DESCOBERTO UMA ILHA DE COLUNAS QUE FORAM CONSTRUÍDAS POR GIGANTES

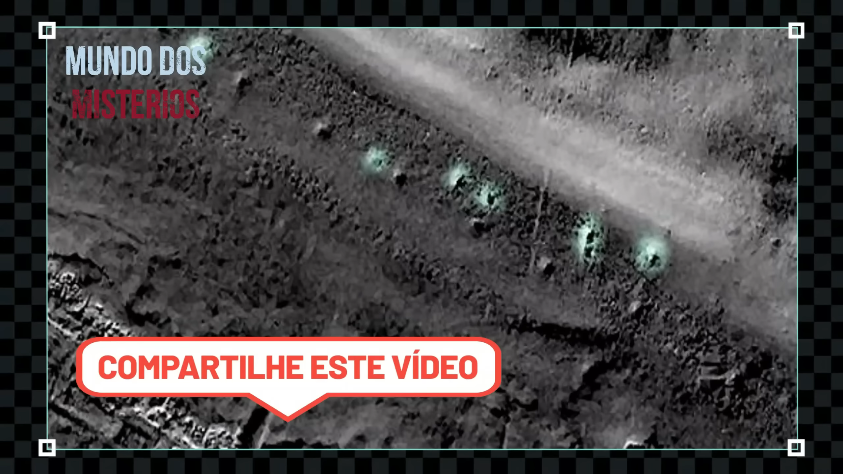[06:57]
Uma equipe de arqueólogos está estudando os misteriosos montes e paredes subaquáticas de antigos montes de pedras, que se estendem por quilômetros abaixo do Lago Constança,